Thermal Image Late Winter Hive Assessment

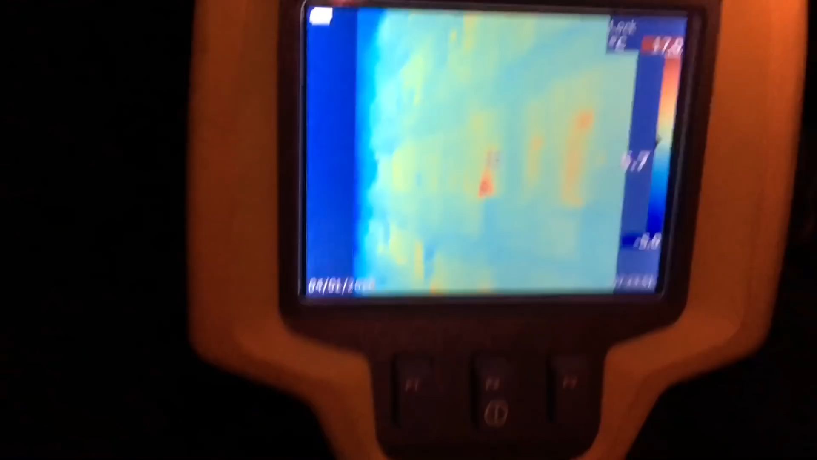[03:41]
there's some pretty substantial heat signatures being given off these colonies
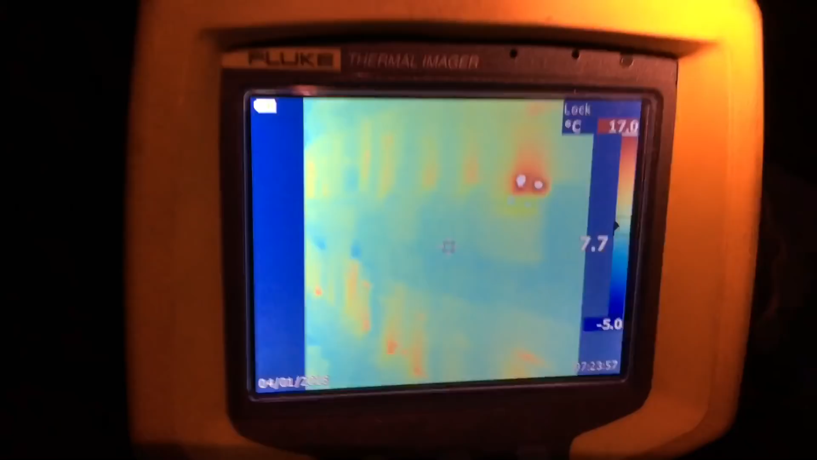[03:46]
On screen: spot 7.7°C, scale top 17.0°C, scale bottom -5.0°C
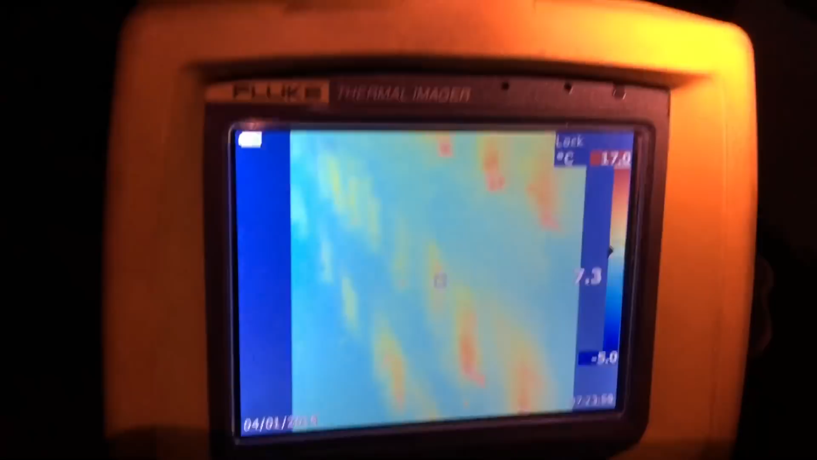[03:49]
I'm not seeing too many blank spots here
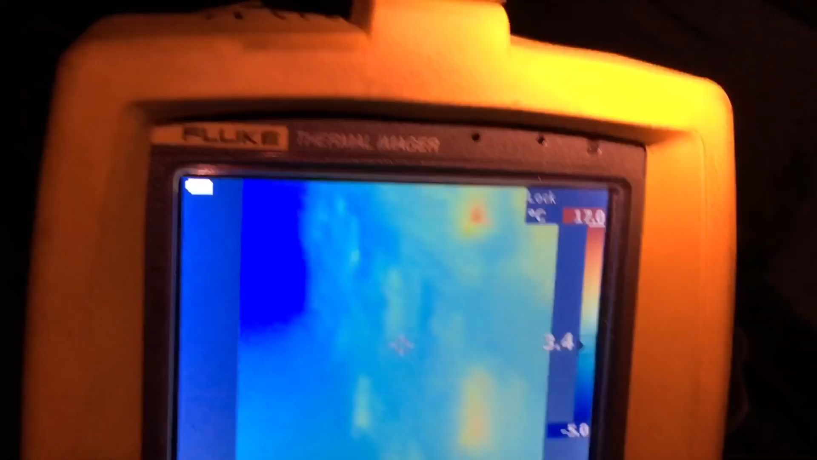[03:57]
next few rows in here aren't looking as big they're not glowing as heavily
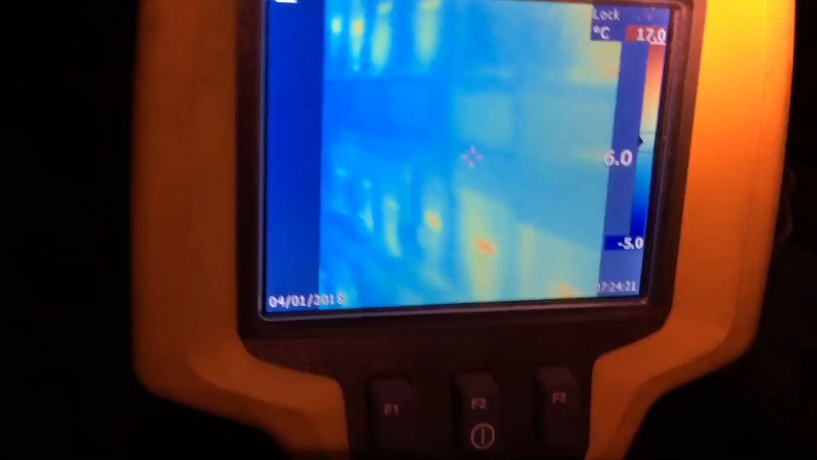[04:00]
On screen: scale top 17.0°C, scale bottom -5.0°C
as that lot well there's a dead one there there's
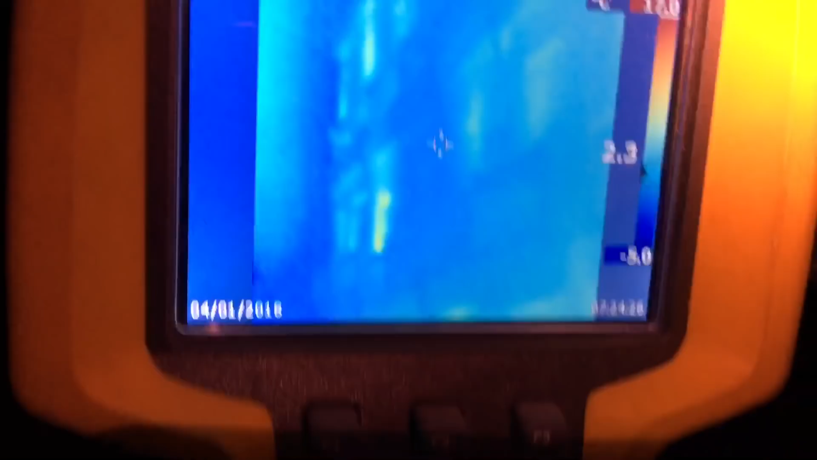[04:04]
a blank spot right there clusters around it look decent
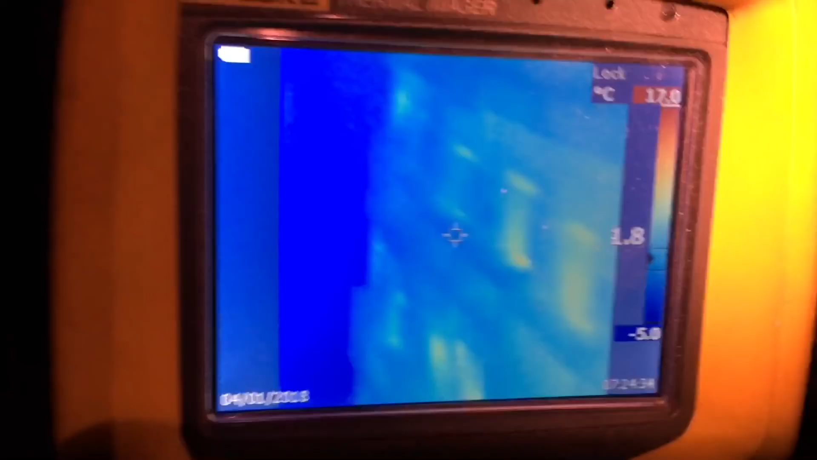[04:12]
On screen: scale top 17.0°C, scale bottom -5.0°C
this is the row I walked down yesterday or the day before
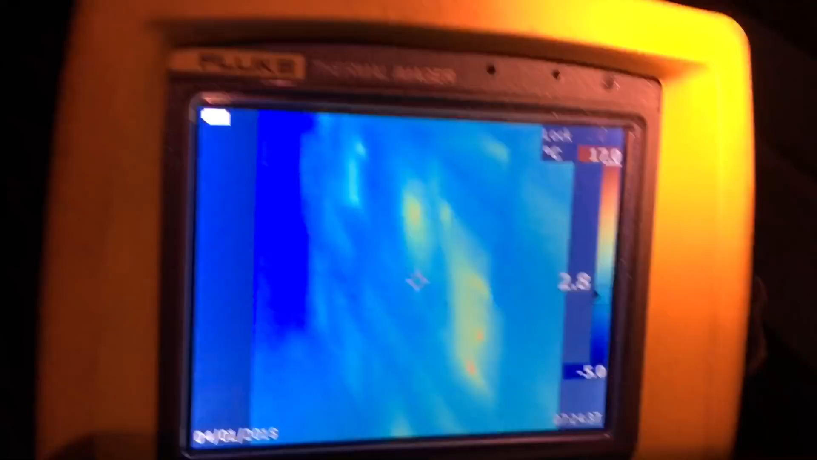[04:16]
finding all those empty spots and obviously those aren't empty
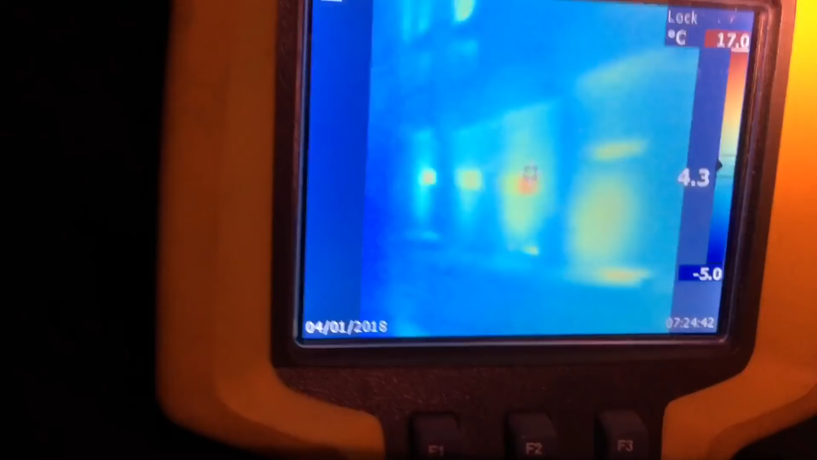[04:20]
On screen: scale top 17.0°C, scale bottom -5.0°C
I walked down there and I showed these ones here
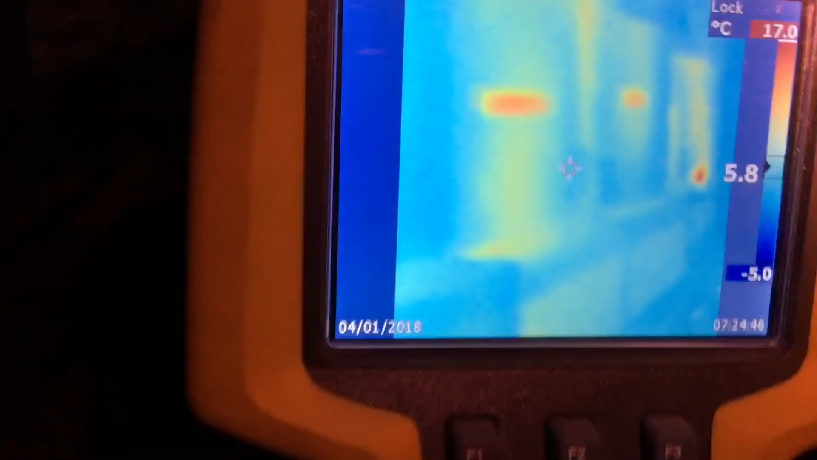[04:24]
On screen: scale top 17.0°C, scale bottom -5.0°C
I couldn't see
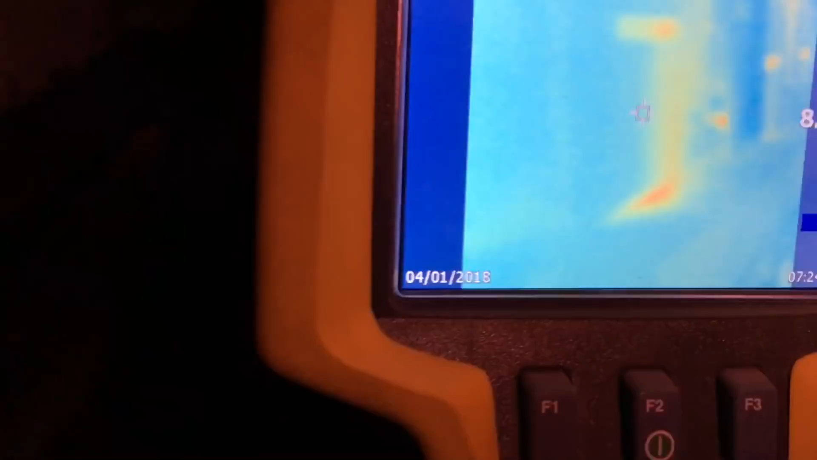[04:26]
him from the bottom but obviously there's masses of
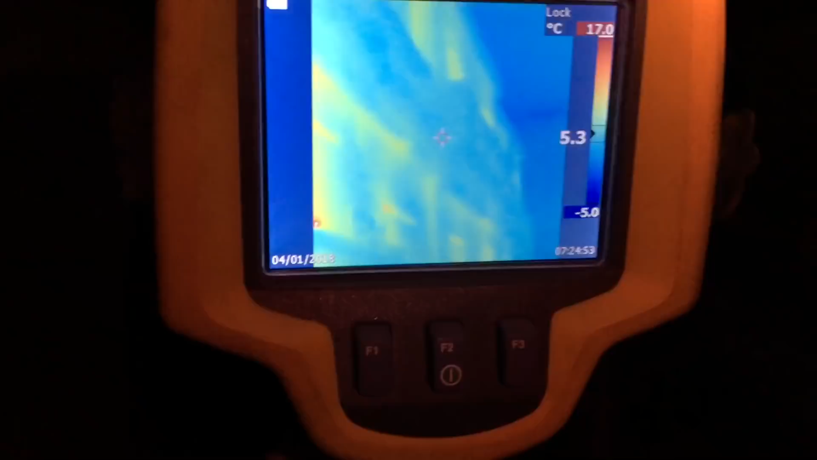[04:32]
On screen: scale top 17.0°C, scale bottom -5.0°C
bees inside big enough to give off a heat signature there's a dead one
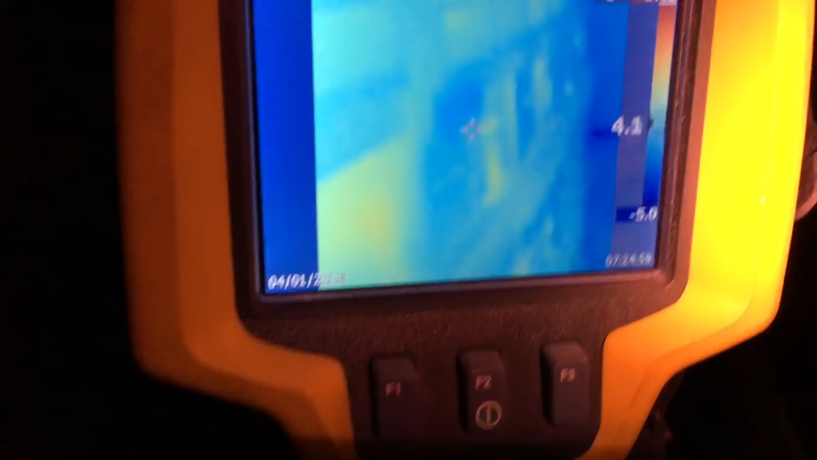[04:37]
and a small one walk down this aisle here